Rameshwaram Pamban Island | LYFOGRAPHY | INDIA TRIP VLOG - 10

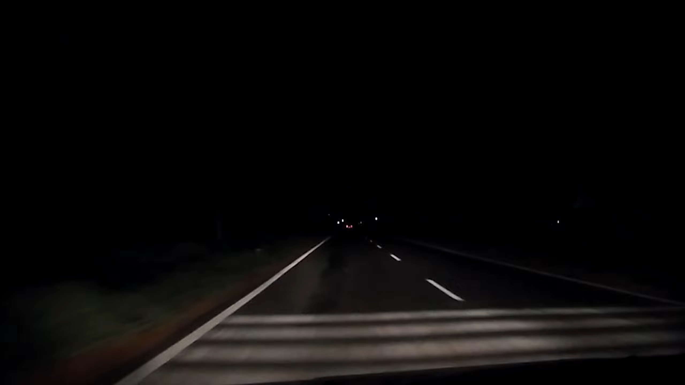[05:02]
as where we can stay allow them to continue in Rameshwaram so they have advised that you have to do this don't do it and go to Rameshwaram we are going to the road We are going to go The time of the coastline is coming now And for the coastline, we are not going to go So, we will reach Ramashwaram So guys, finally we have the bridge of Ramashwaram Okay,
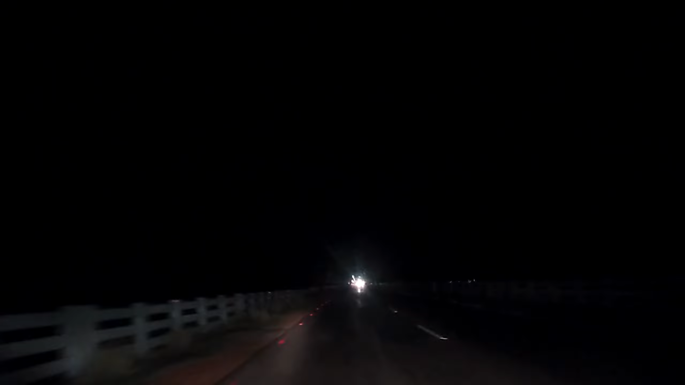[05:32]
we are going to reach Ramashwaram But we wanted to reach for the beauty But here we are going to show you how the railing is We will show you how much time we will reach We will reach 15
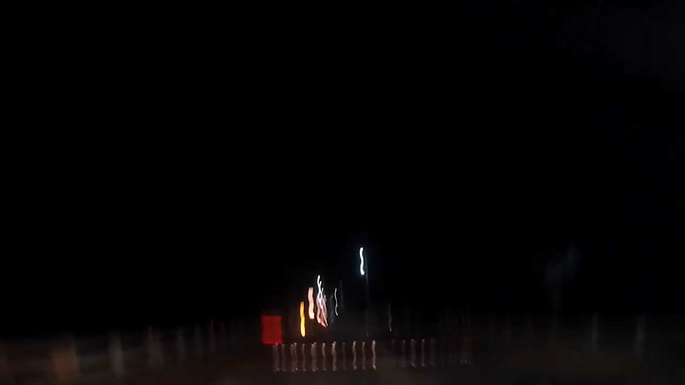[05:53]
km We will reach 15 km and then we will go Maybe we will take a break in the rigmar No, we will reach 15 km The lighting has also been kept. Oh my god, really big bumper. Why is this so big?
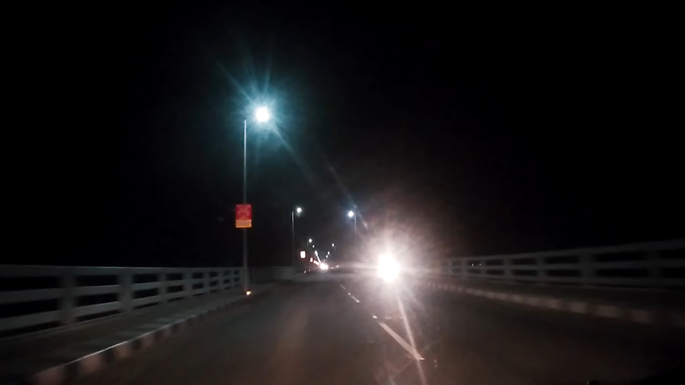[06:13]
This is the speed limit. I don't know how much it is. I don't know how much it is. I don't know how much it is. This is the railway track. This is the side. I think it is lower. Right side? Yes, it is lower. You can't even see the track. There is no light in it.